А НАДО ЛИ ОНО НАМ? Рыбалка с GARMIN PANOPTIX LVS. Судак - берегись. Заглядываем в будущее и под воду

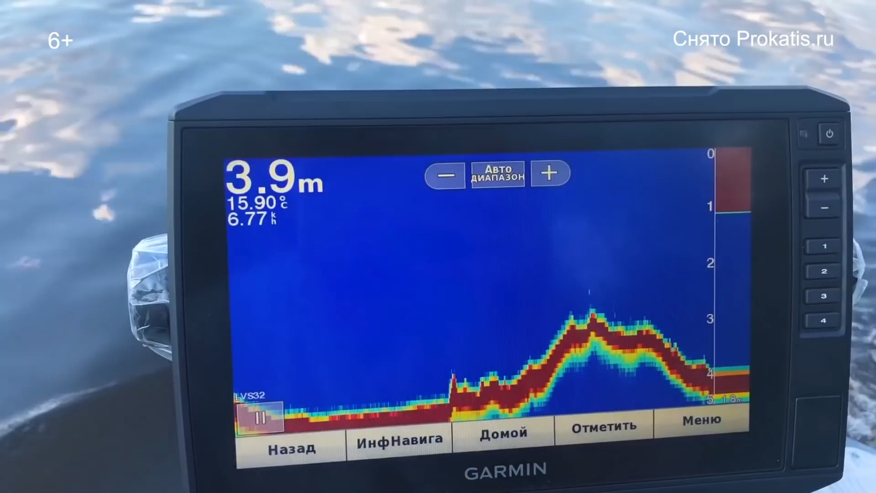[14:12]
On screen: depth 3.9 m, water 15.90°C
самом деле для другого для того чтобы онлайне последить за своей приманкой и в онлайне
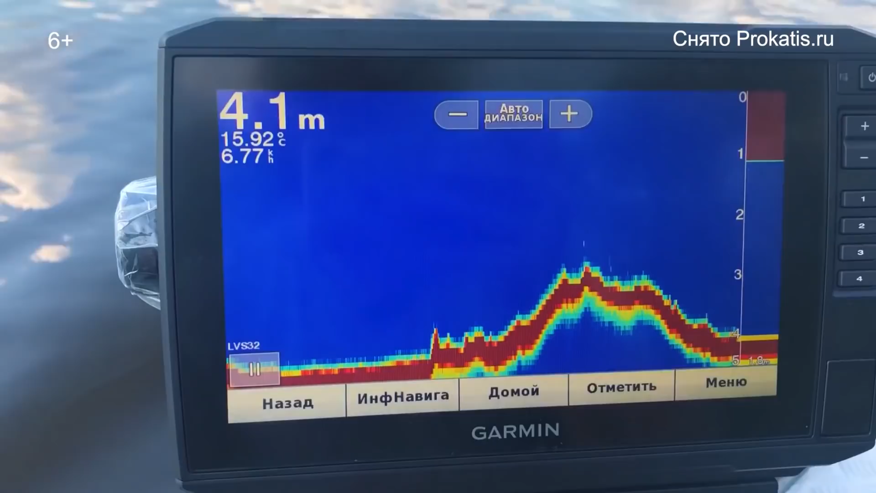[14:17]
On screen: depth 4.1 m, water 15.92°C
последить за структуры дна и как на это реагирует именно рыба датчик лайфскоп модель 32 также поддерживает переключение на режим clear view то есть нетрадиционный холод а именно clear view то есть тот датчик который в основном используют
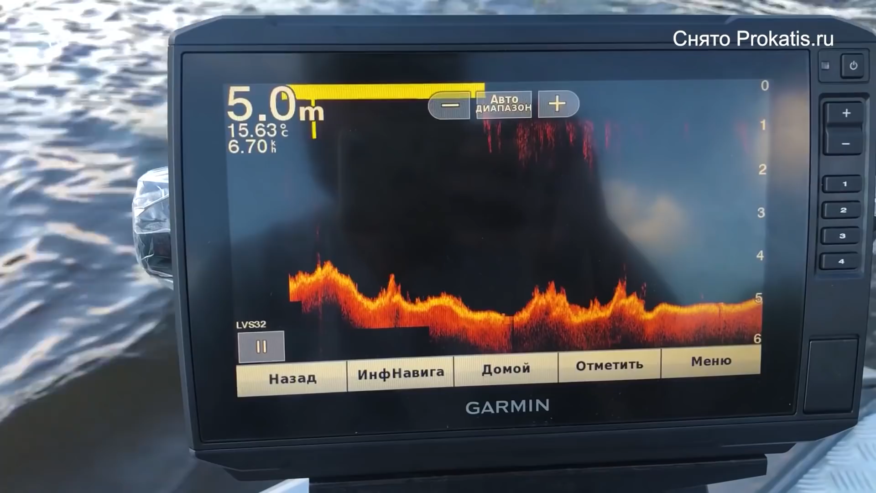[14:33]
On screen: depth 5.0 m, water 15.63°C
у нас как downscan down vision у многих по-разному называют но гармин это называется clear view здесь конечно структуры рисуются очень хорошо мы видим очень четко прорисованную структуру линию дна видим толщину
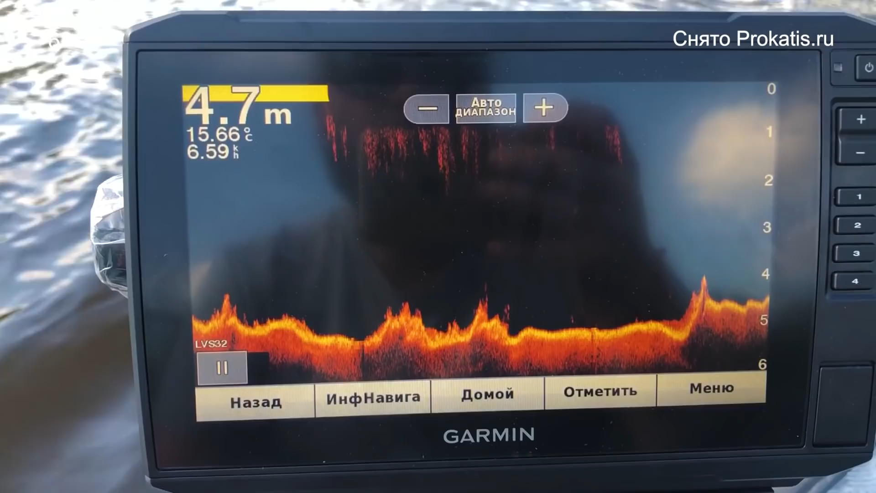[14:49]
On screen: depth 4.7 m, water 15.66°C
принципе мы видим помехи которые на поверхности как раз используют кстати вот можно обратить внимание что мы идем со скоростью 67 километров в час вот здесь что-то у
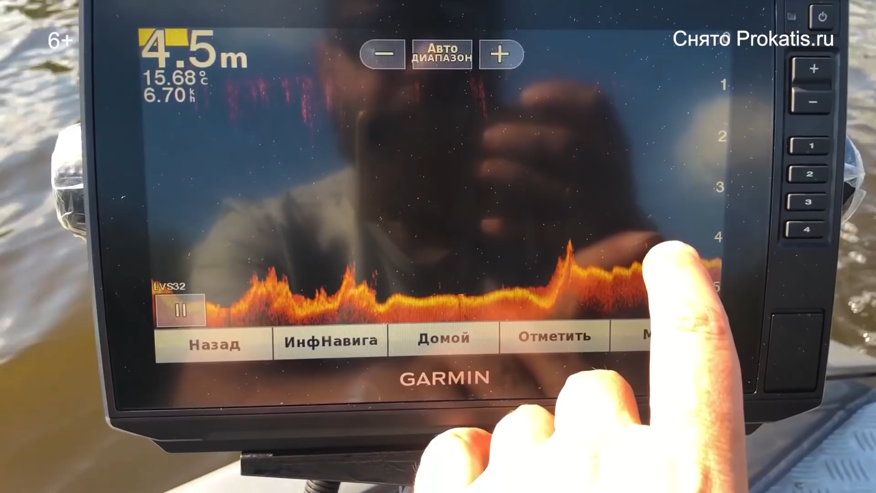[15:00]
On screen: depth 4.5 m, water 15.68°C
нас зависла над водой и здесь в принципе я думаю что даже рассмотреть последствия это научиться правильно это делать прижатых судаков или щук маму структура
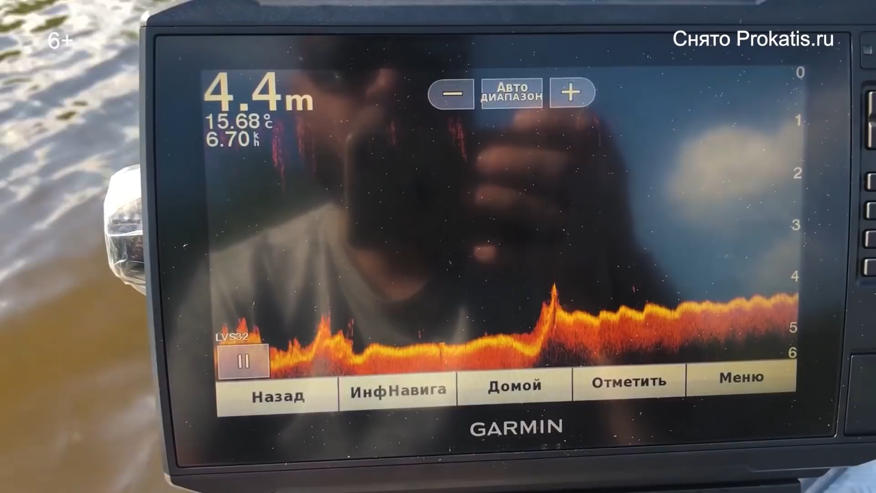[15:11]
On screen: depth 4.4 m, water 15.68°C
да мы сбрасываем газ вот как раз что-то мелкое прошло в средней в толще мы увидели сейчас рыбку прошла очень интересно на самом деле произошло но то что мы сейчас все это смотрим онлайне вот сейчас мы нашли одно местечко очень перспективная денисом сейчас мы дойдем до него и посмотрим как у нас там бродит жизнь вот как раз здесь видно может быть дальше останем на электромоторе и посмотрим какая у нас жизнь будет под
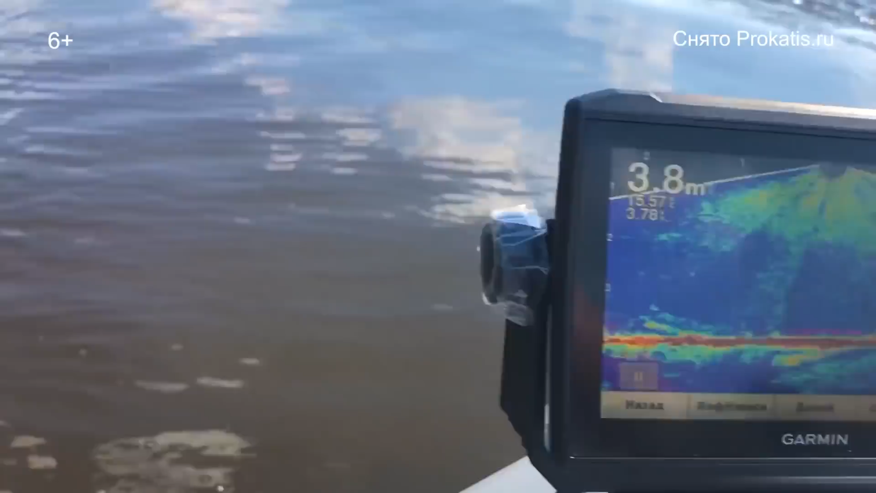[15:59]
On screen: depth 3.8 m
структуру датчики на структурном эхолоте сейчас покажу как это все видно вот такая структура у нас на эхолоте
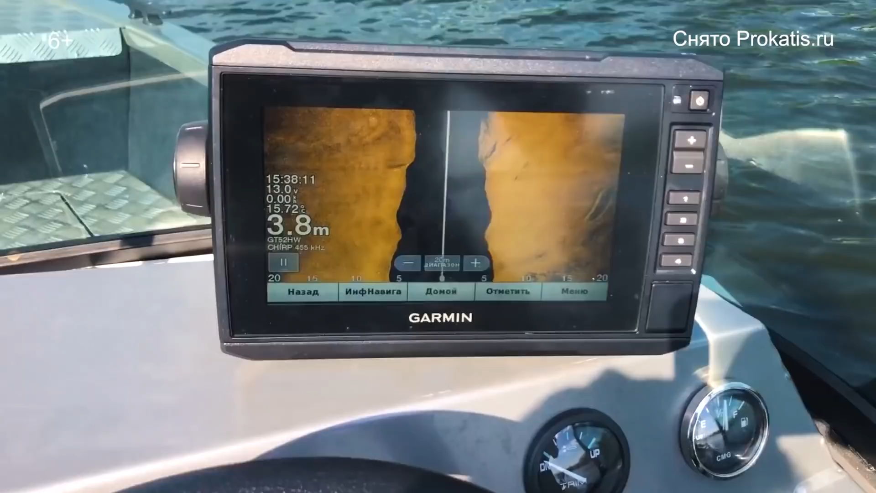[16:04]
On screen: depth 3.8 m
учите 72 мы можем сейчас историю папа вот так вот посмотреть что у нас тут со структуры с нашей
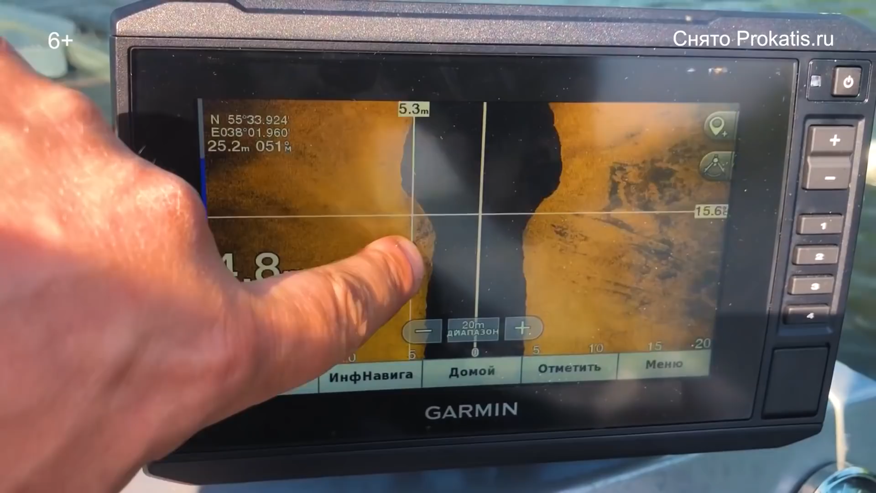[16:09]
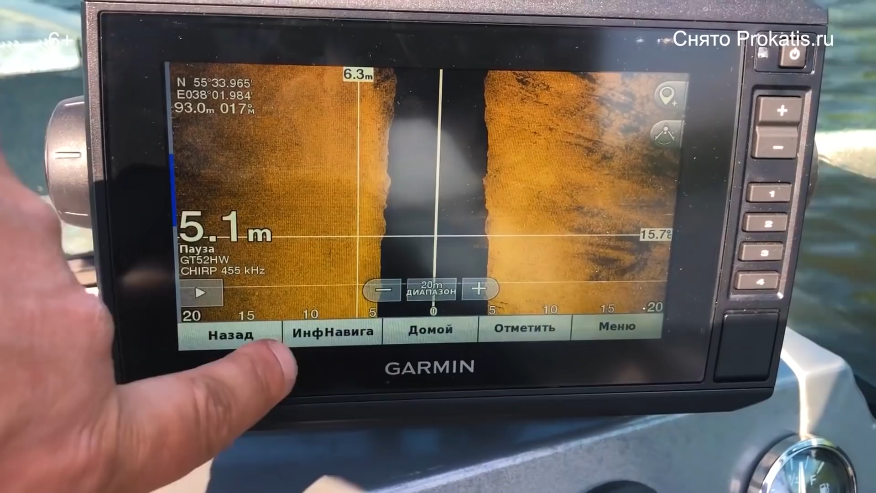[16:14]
On screen: depth 5.1 m
истории тоже покрутить в принципе можем сбросить запустить и глянуть еще раз встать на какой-то точке посмотреть
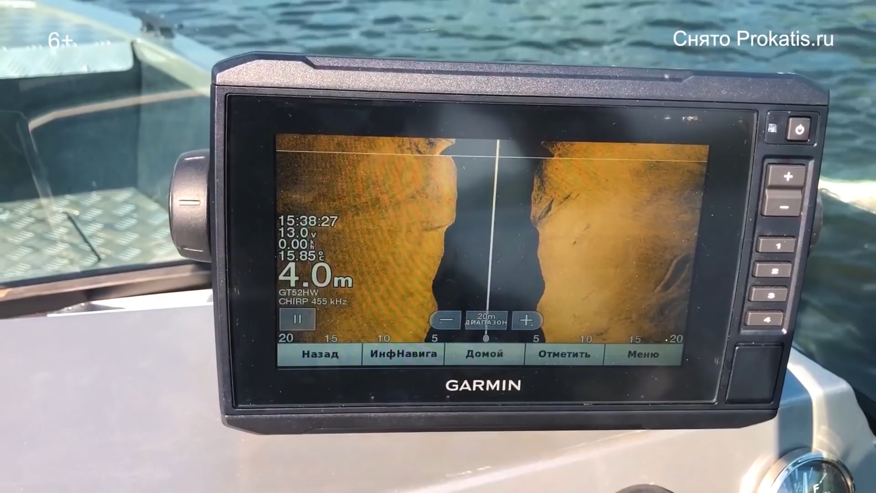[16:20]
On screen: depth 4.0 m
как это будет все выглядеть живую на лайфскопе вот как раз мы видим на
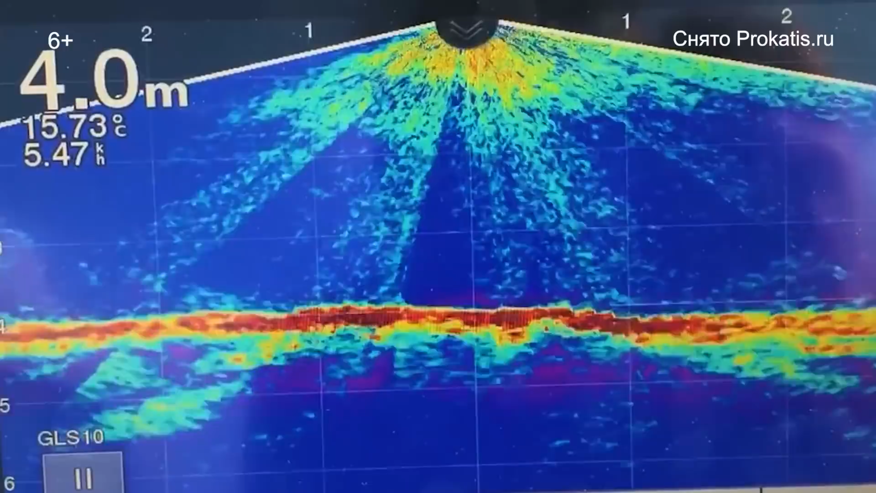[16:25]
On screen: depth 4.0 m, water 15.73°C, speed 5.47 km/h
дном прижатая рыба то что как раз мы наблюдаем
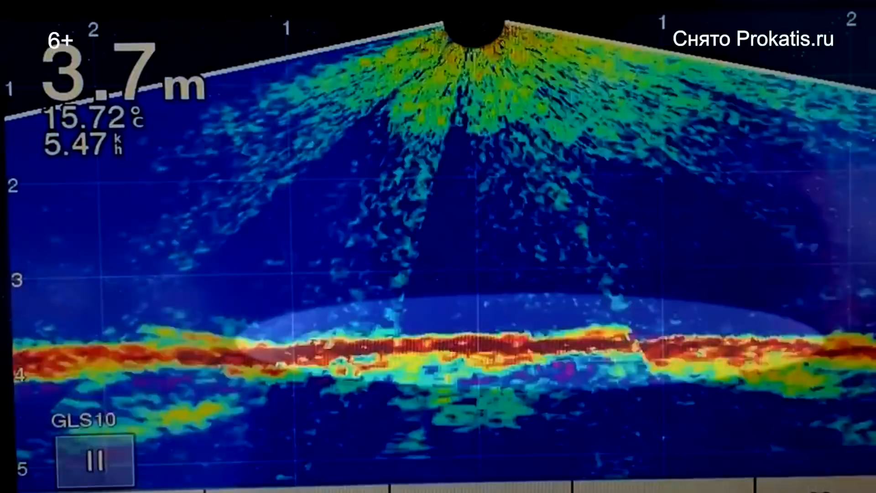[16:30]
On screen: depth 3.7 m, water 15.72°C, speed 5.47 km/h
осталось подобрать приманку и и целом-то поймать ну вот как раз отметили некое превосходство датчика лайфскоп относительно традиционного gt52 когда идешь малым ходом например там до поиск либо рисование картах мы сейчас делаем неизвестного водоема с помощью приложения garmin квих дров можно было в онлайне рассмотреть что в толще воды прошла
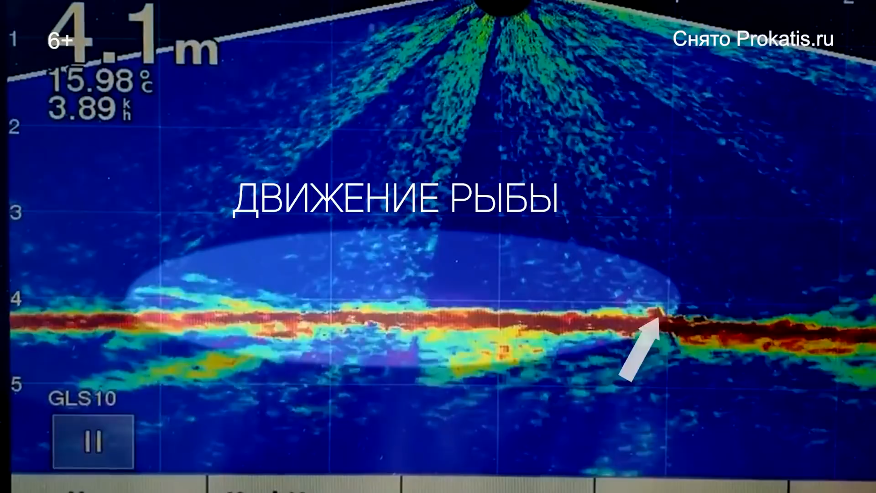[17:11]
On screen: depth 4.1 m, water 15.98°C, speed 3.89 km/h
прошли некоторое количество рыб на самом деле которые были именно так на глубине там в метод и логическая рыба стояла в общем то здесь очень интересно именно половить и посмотреть сейчас мы попробуем где-нибудь пристроиться и может быть попробуем закинуть блесну
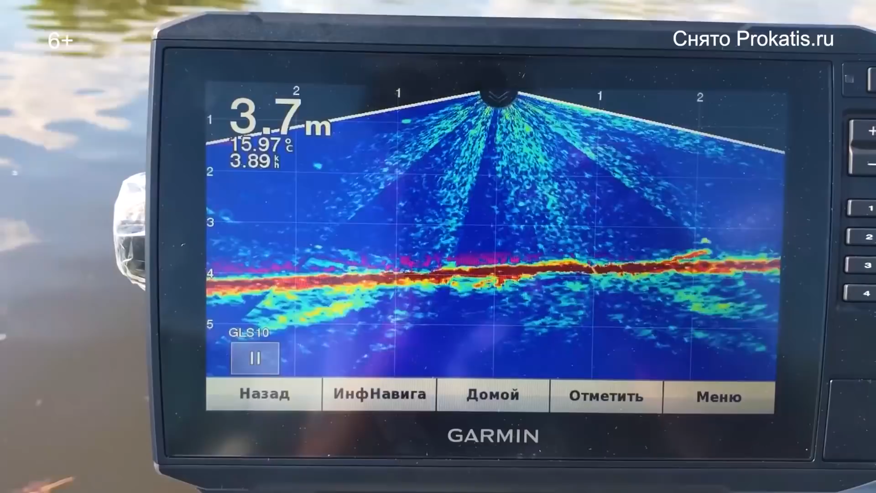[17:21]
On screen: depth 3.7 m, water 15.97°C
московской области конечно запрет мы снимем все крючки боимся нарваться конечно там на штраф и на ругань инспекторов но будем надеяться они благословны к нашей научной системе нашим научным версиям который мы делаем в общем-то для людей но хочется отметить следующее что данный датчик лайфскоп при вертикальном сканировании очень интересен при зимней рыбалке и даже на экране 7 дюймов который можно например с собой таскать чемоданчик на снега ходит а выехать можно